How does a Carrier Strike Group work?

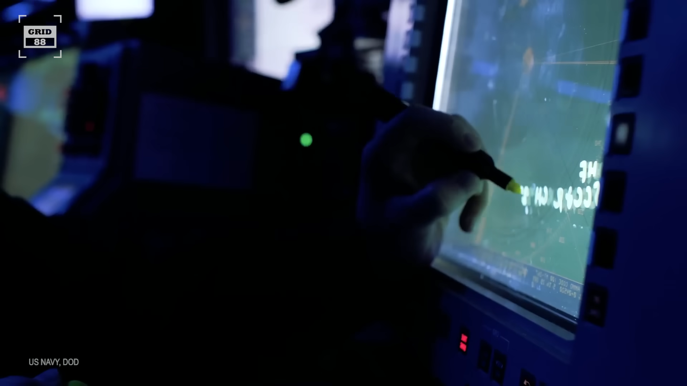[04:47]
the destroyers are equipped with aegis combat system to detect and engage enemy aircraft